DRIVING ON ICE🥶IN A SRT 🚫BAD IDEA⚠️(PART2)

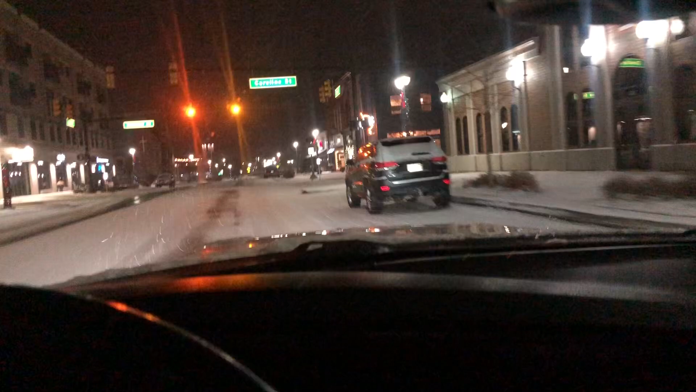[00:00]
All right, so I had to break the video up into pieces because shit, that was gonna be like a whole 30-minute video and that shit too. So I got to break the bitch up into pieces. I should have did that in from the beginning. I gotta stop thinking and shit. I'm thinking about this damn road. Fuck. Thinking about living. Fuck. Surviving. Fuck. You know what I'm saying? That's pretty. You know what I'm saying? I fuck with that. Camera don't do it justice on my camera ass.
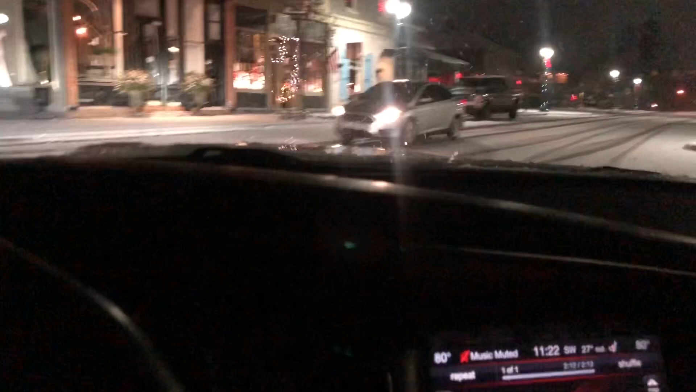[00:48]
This car, look, slide. Didn't even do shit, my nigga. Yeah. Bro, I'm not even doing nothing. This bitch sliding.
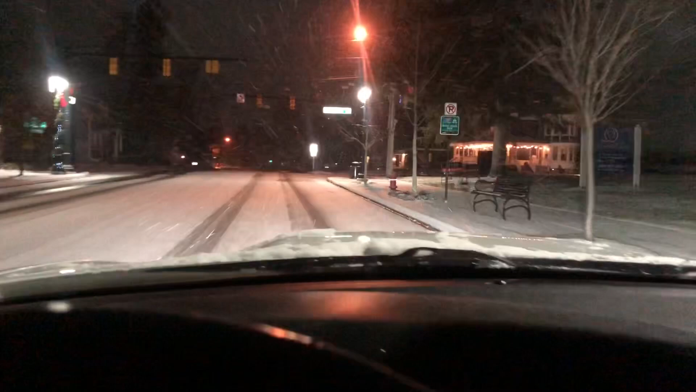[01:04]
Oh, God. I really gotta go 10 miles per hour. Like I'm in a fucking go-kart or something. I really gotta go slow as hell. Like, no funny shit. Like, niggas really gotta go slow.
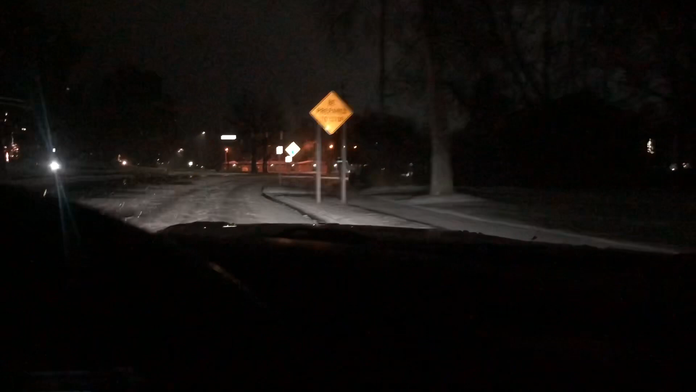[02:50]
Hold on, hold on, hold on. Yeah, okay, yeah. Get your big ass up out of here, boy. Ooh, this shit. Ooh, that turn was kind of scary. What the fuck? Okay, now this way, I ain't gonna lie, I feel like it's gonna get treacherous down this way, cause like, I don't know, this way kind of like, it's like in the back streets. You know them back streets. Feel me?
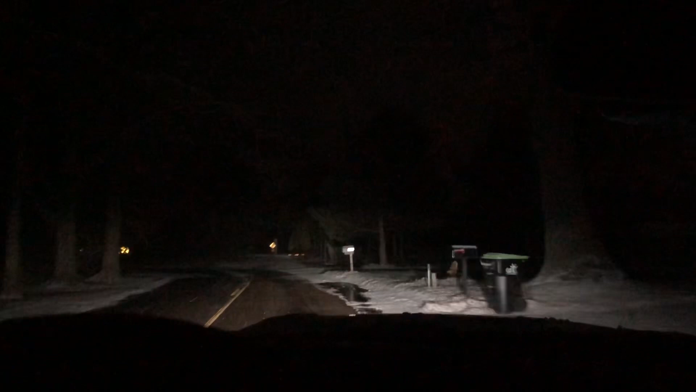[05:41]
Ooh, this shit, ooh, I gotta, ooh, gotta take that motherfucking turn nice and dandy. See, that bitch, I could've sped off right there. I gotta take it nice and dandy. What the fuck?
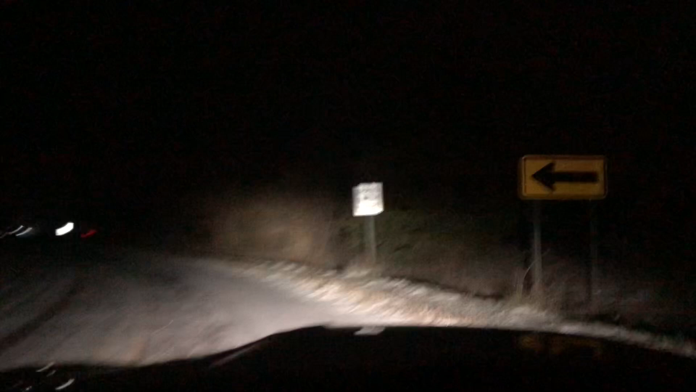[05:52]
Pass with care, you damn right. Pass with care. Hell yeah. All right, there we go. It's another fucking part. It's like a hill. You gotta come down a little bit. That shit kinda. Feel me? Oh, you know what I'm finna do? I'm finna cut them bitches into parts. This is gonna be part two. I ain't finna put it because I gotta extend my content.
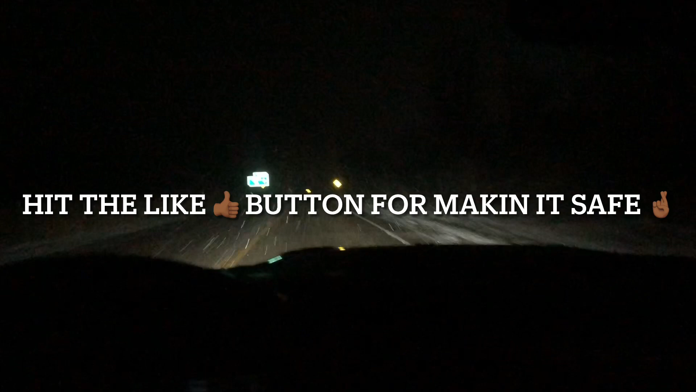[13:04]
Thought I was gonna die. They thought I was gonna risk my life coming to work for y'all. You didn't see, all right, bridge ice before road. I believe it, my nigga. Shit, I believe everything y'all saying in these signs, nah. At first, I don't be giving a fuck, but I believe everything y'all saying, nah. Damn, bro, the snow really hitting, though. Like, god damn. No, down here is treacherous, too, though. I ain't gonna lie. It's a hill.